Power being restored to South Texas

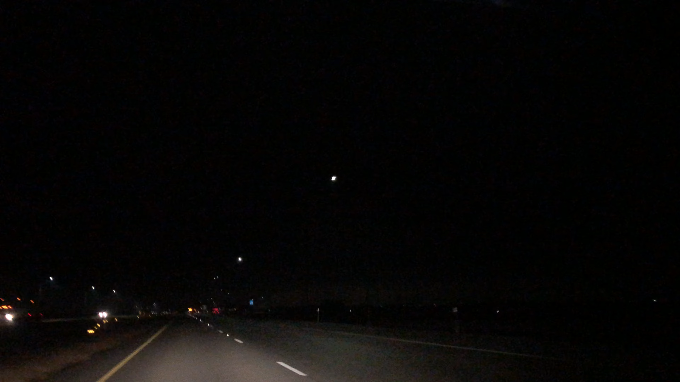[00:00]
guess it caused seizures. So it looks like power is being restored to these. Wow, that's crazy. Huh. I'm on the highway. Oh my gosh. Look at how it's reflecting off the trucks.